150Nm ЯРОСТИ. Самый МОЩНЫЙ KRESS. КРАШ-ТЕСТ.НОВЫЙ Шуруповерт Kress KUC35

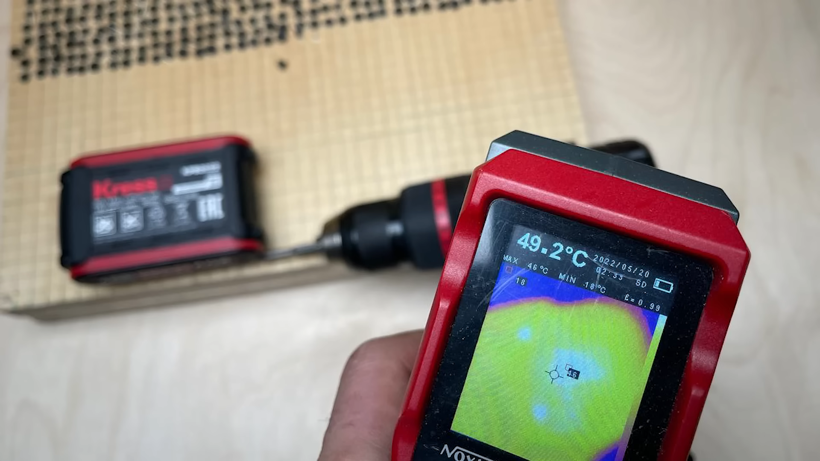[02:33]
On screen: spot 49.2°C
до 49 градусов аккумуляторная батарея до 41 далее все стандартно будем проверять вторую скорость для этого нужно что-то посверлить в общем у нас есть шуруповерт также будет 2 амперная батарея использовать мы будем 40
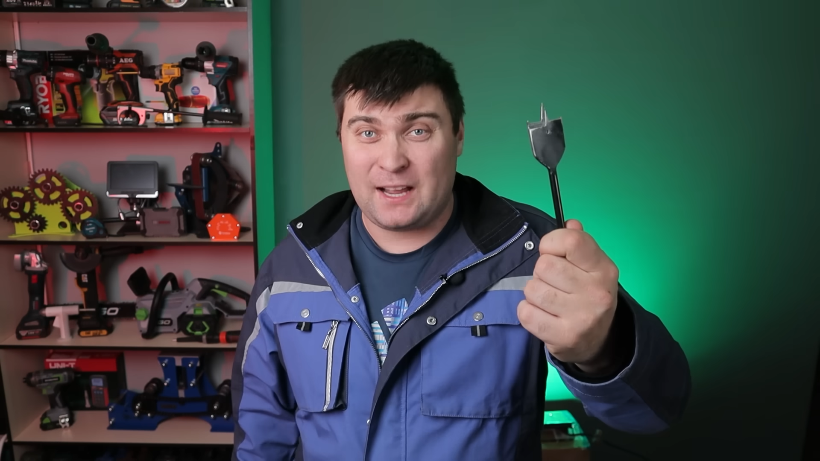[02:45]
перья в общем давайте смотреть что получилось
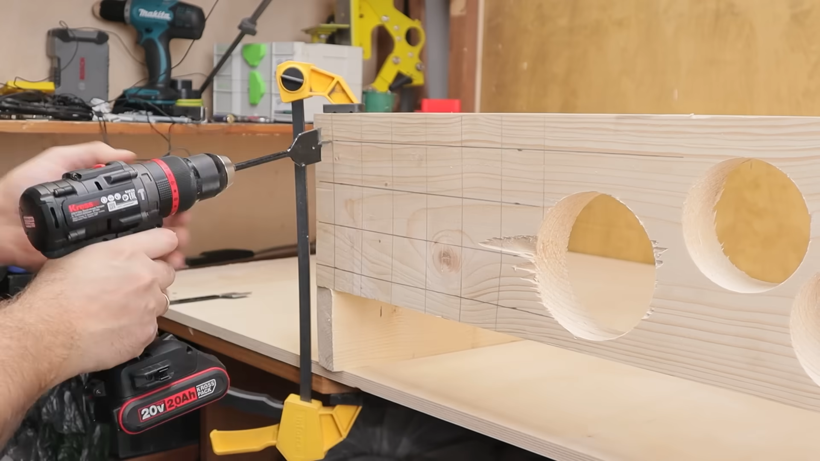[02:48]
крест на 2 амперной батареи за один заход смог сделать 16 отверстий после этого батарея также полностью разрядилась нагрелся шуруповерт примерно так
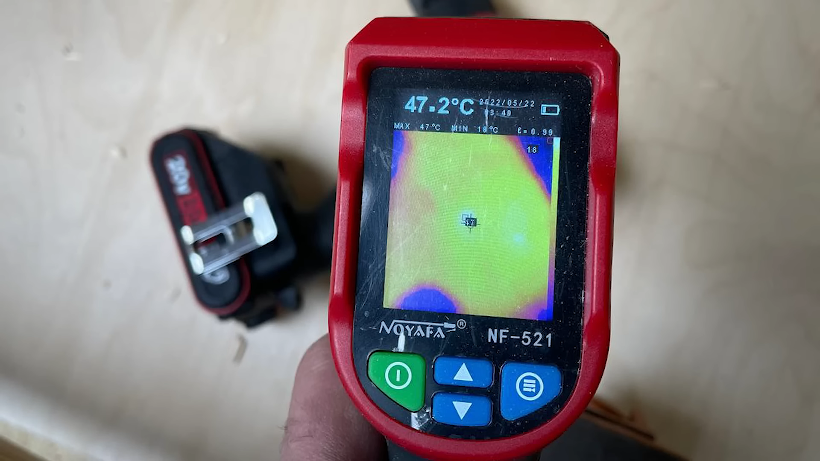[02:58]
On screen: spot 47.2°C, max 47°C
же как при закручивании саморезов 47 градусов а вот аккумуляторная батарея больше 62 градуса первое сегодняшнее нововведение это сверла